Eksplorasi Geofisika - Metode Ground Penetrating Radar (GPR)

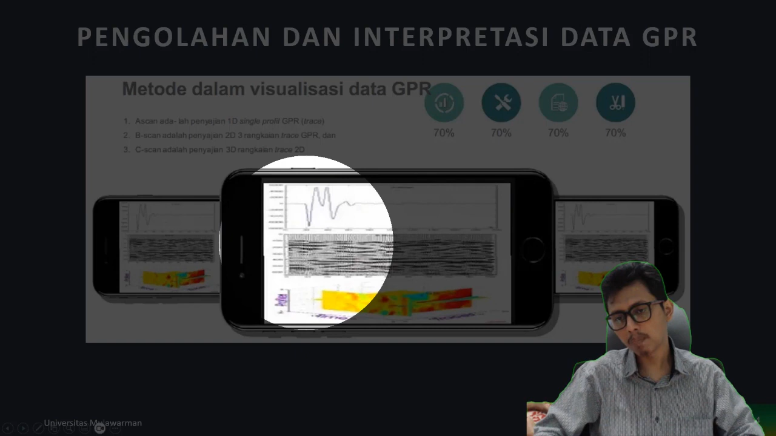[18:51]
peak trough ya artinya ya sebenarnya mirip-mirip dengan data seismic tapi bedanya kalau seismic itu menggunakan gelombang